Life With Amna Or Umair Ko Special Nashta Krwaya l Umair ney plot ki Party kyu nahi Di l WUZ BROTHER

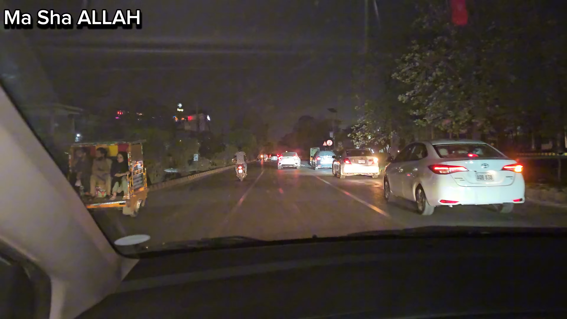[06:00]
तो जी आज ना रश भी बहुत है, भाई भी बहुत रश लगा हुआ है, सैटरडे है ना आज इसीलिए बड़े स्लो स्लो जाना पड़ रहा है, तो बस चलते हैं और जाके वहाँ पे फलूदा खाते हैं, उधर ही खाना है पैक करवाएं जैसे ही कहते हैं।
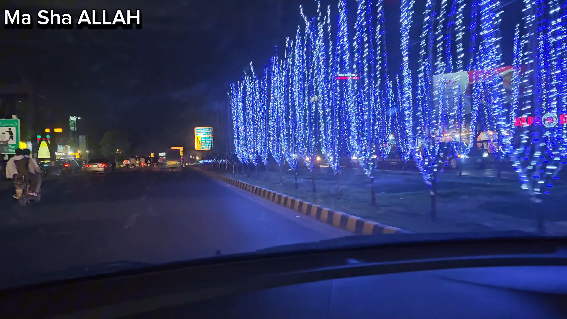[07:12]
ये देखो अभी मैंने सुना है नहर को बड़ा सजाया है उन्होंने, बहुत ज्यादा लाइटिंग की हुई है, लाइटिंग की हुई है।